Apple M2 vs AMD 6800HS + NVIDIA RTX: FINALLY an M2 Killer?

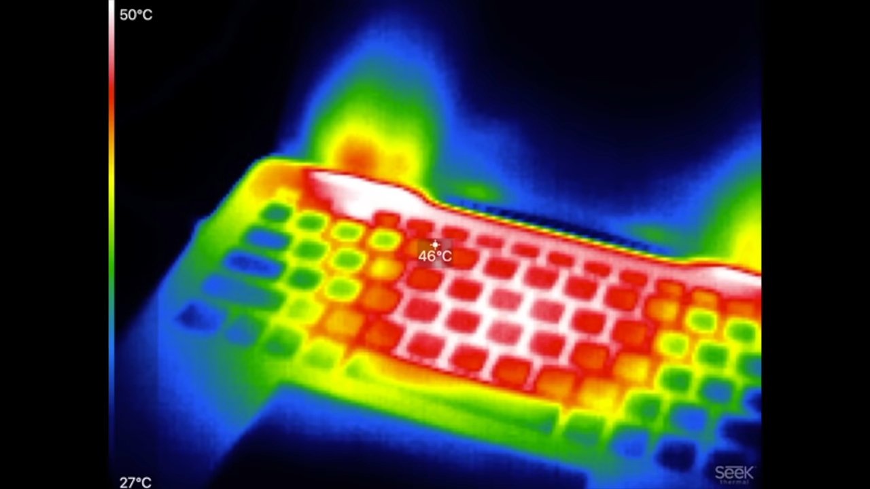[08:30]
On screen: spot 46°C, scale top 50°C, scale bottom 27°C
hot this thing is 49 50 at the hottest points here compared